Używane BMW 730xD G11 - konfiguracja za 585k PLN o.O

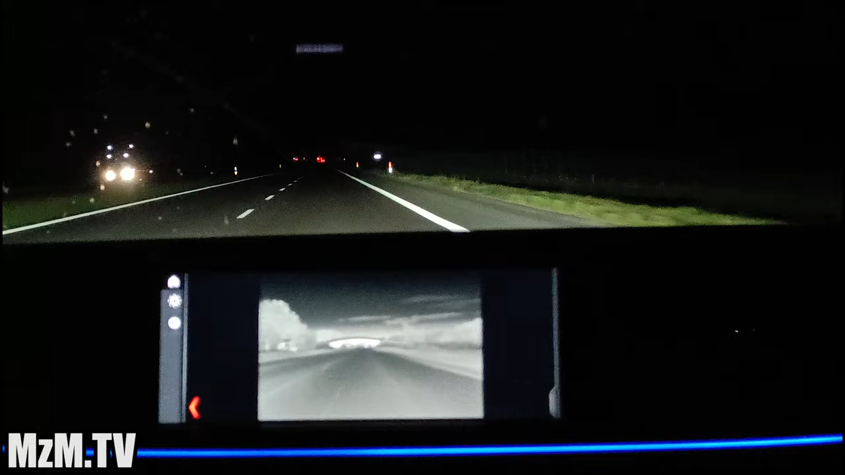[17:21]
Podświetla te zwierzęta wiązką diody LED, wiązką lasera, jak to woli. Ułatwia w ten sposób nam po prostu wykrycie tej zwierzyny, która czai się i nie wiadomo, kiedy wskoczyć może nam pod koła. Co więcej, samochód jest naprawdę mega komfortowy, jest naprawdę bardzo dynamiczny.